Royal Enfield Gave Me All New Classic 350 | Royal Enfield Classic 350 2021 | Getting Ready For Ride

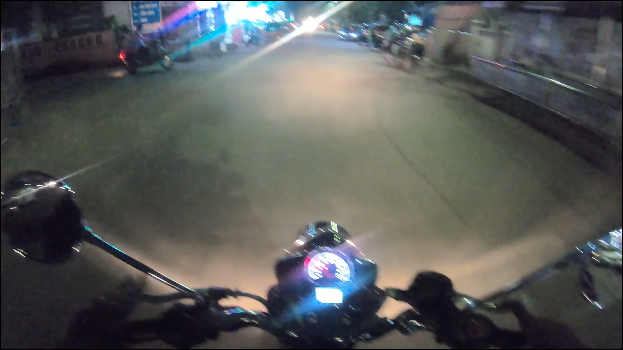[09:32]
साऊंड पण खूप मस्त आहे गाडीचा, सो वाटतं की स्टॉक आधीच्या क्लासिकच्या स्टॉक साऊंडपेक्षा ह्याला थोडा थंब आहे, म्हणजे एवढा नाही आहे पण आहे.
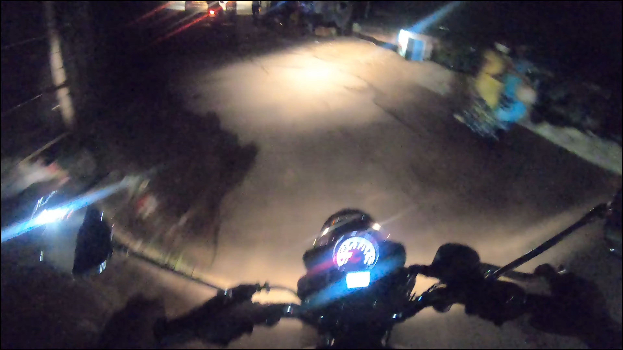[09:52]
आता इथं थोडासा ऑफ रोड पॅच पण येतोय, तर आपण थोडासा ऑफ रोड पण चालून बघू गाडी कशी वाटते.